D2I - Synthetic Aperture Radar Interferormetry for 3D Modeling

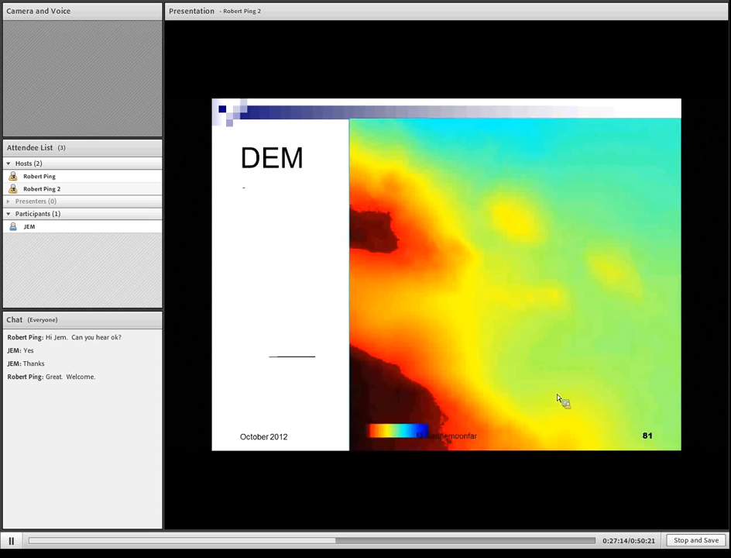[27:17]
And this is digital elevation model of whole area. And this is two meters.
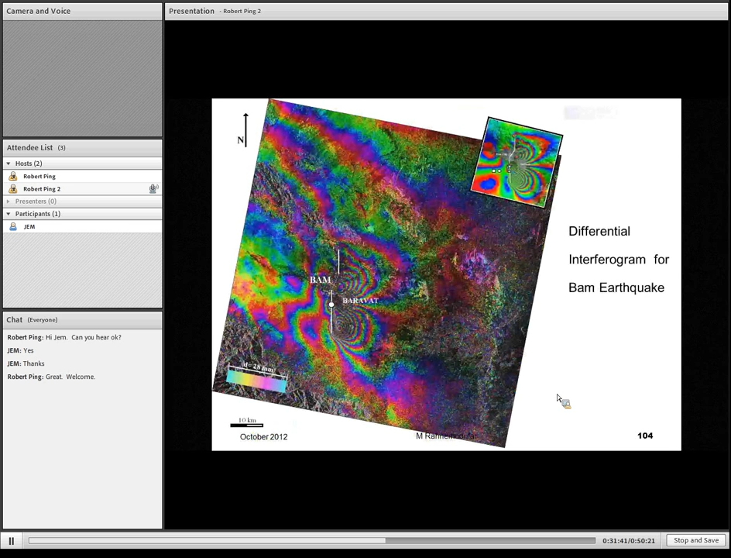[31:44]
As you can see, it shows also the epicenter of the earthquake and we can have displacement. We can measure the displacement for different areas with counting these fringes.